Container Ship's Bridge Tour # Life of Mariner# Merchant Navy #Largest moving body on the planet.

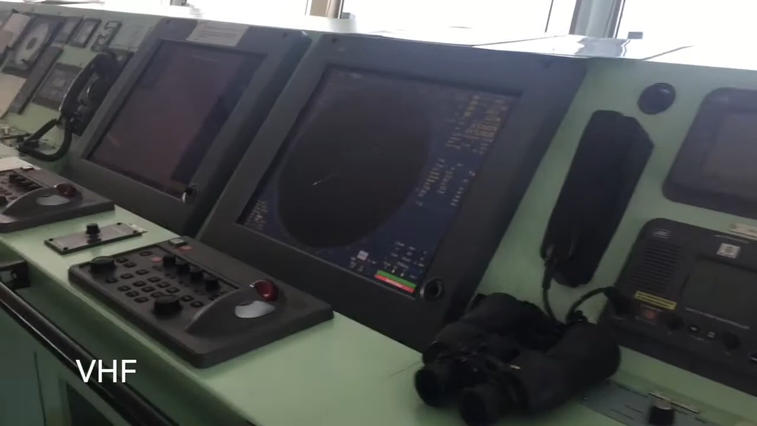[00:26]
है radar है radar की controls है यह 10 होता है